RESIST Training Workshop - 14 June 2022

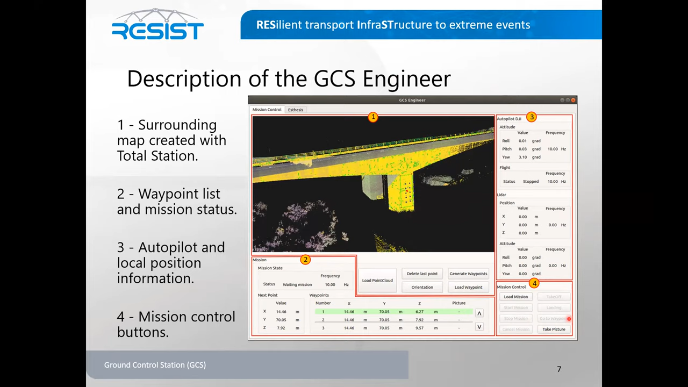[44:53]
Third, we have the autopilot and local position information. Fourth, we have the mission control buttons like the start mission, stop mission, button for take pictures. And finally, we have the LabVIEW user application
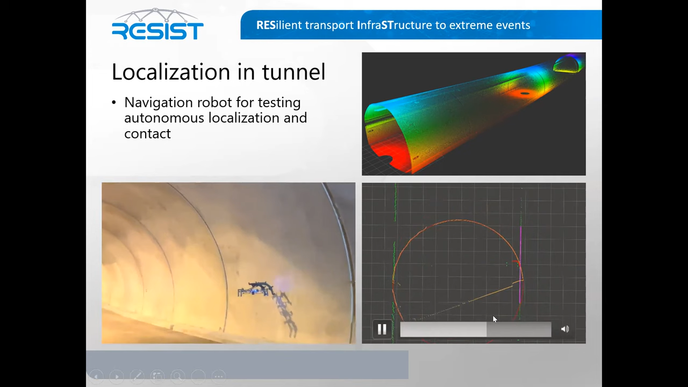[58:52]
Okay, and one it has contacted, it will tilt a bit just to apply a force to the surface. In this case, you can detect it because of the profile is tilted.
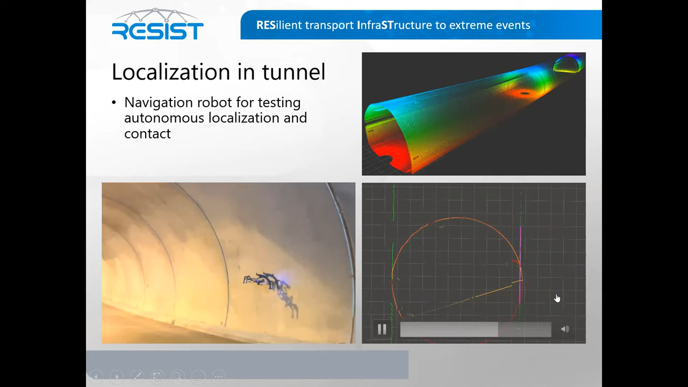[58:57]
Some notes about the autonomous control.